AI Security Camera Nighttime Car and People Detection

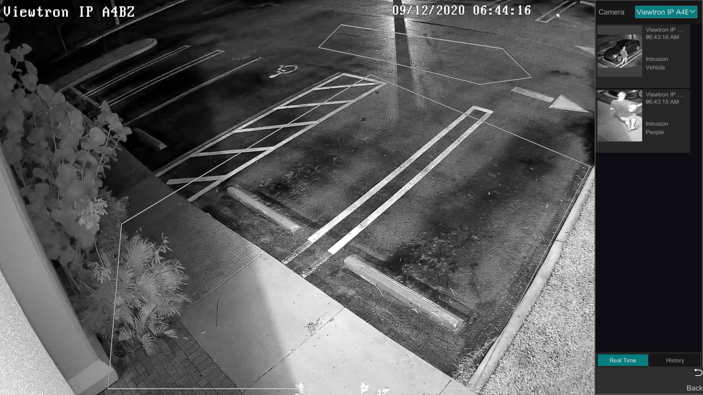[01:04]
Here's the live view on the Viewtron DVR. I have the object visualization mode enabled so that we can see objects detected in real time. You will see that when my car enters the alarm zone in front of our warehouse, a snapshot is taken and the event is bookmarked. I have both vehicle detection and people detection enabled in the software for this zone. You will see that the AI software also detects me as a human object when I exit my car.
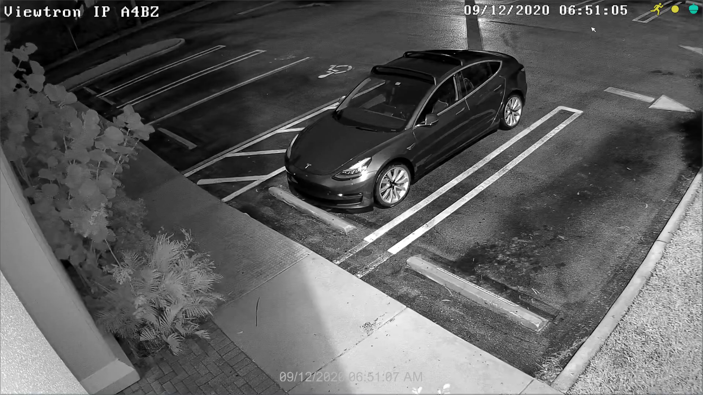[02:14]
To search for and play back object detection events on the Viewtron NVR, select Intelligent Analytics from this menu.